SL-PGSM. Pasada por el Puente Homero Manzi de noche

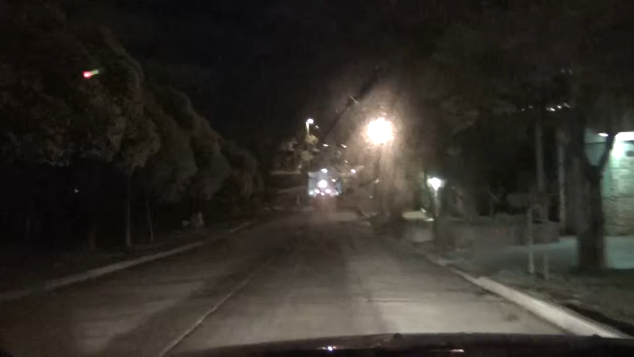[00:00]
Vamos a pasar por el puente de Homero Manzi Hoy es lunes 29, 20.38 horas
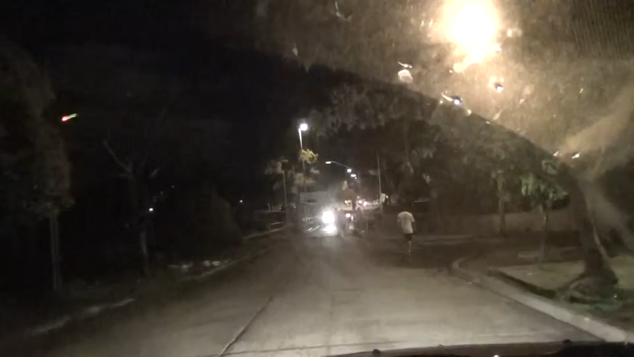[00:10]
Como pueden ver, no hay presencia policial
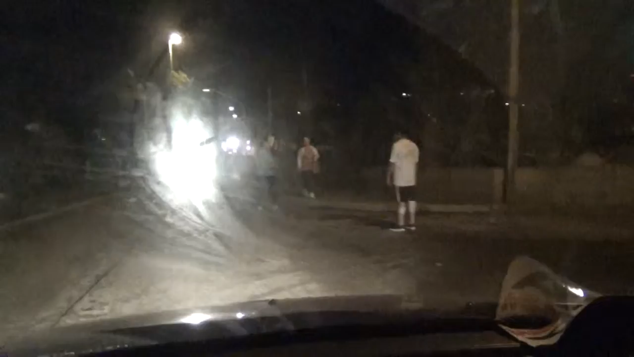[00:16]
Están pasando los vecinos a pie, en motos Vamos a hallar el tiempo
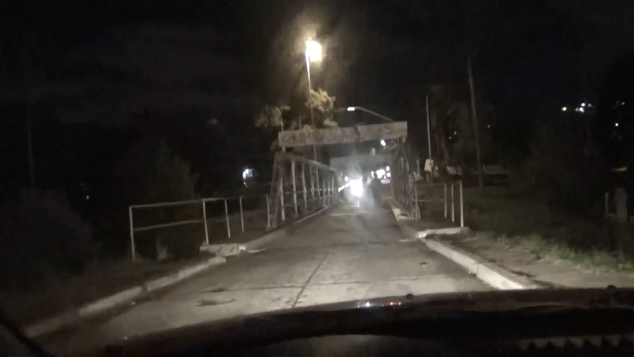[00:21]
No vemos que haya ni agentes de tránsito, ni agentes de seguridad
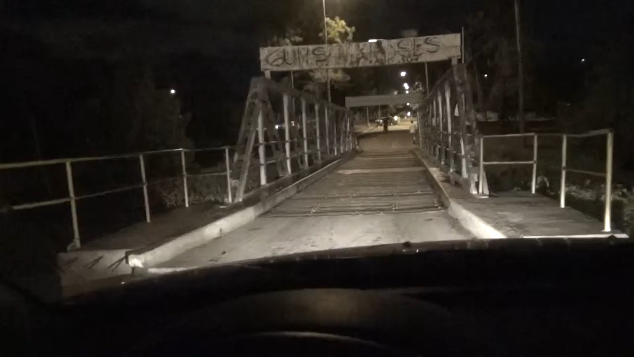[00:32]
Ahí viene otra moto, típica moto de Carlito Sin cascos, sin luces, sin espejos
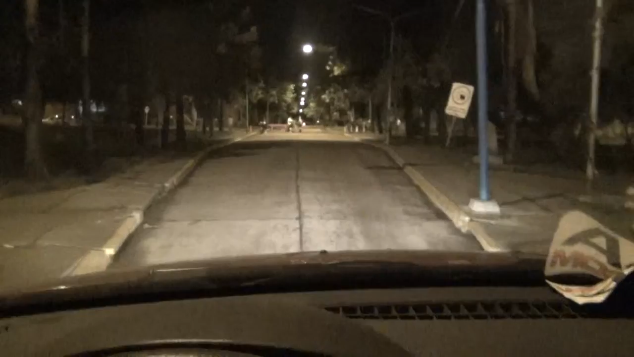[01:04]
Ese ruido era de las chapas de metal sobre los durmientes
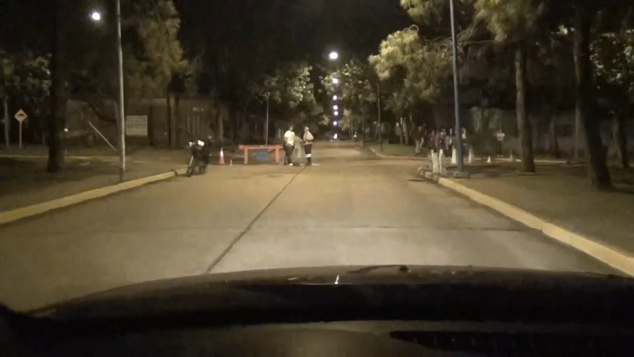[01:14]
Un solo agente de tránsito que no está cuidando el puente Sino que está acá en la esquina Charlando con la gente o dirigiendo a algún automovilista Pero no está cuidando el tránsito